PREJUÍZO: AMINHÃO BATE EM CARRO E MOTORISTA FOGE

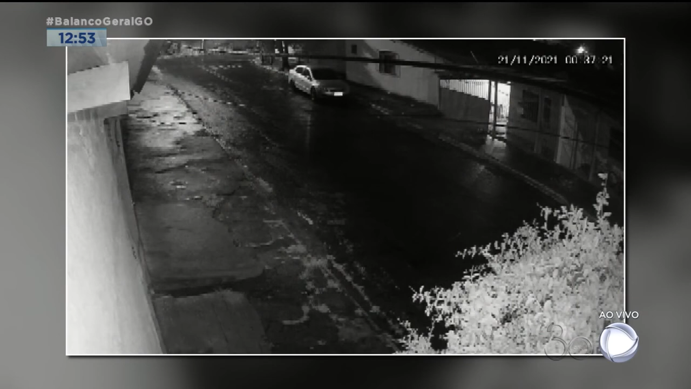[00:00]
Essas imagens de câmera de segurança mostram quando um caminhão guincho entra nessa rua e bate em um carro.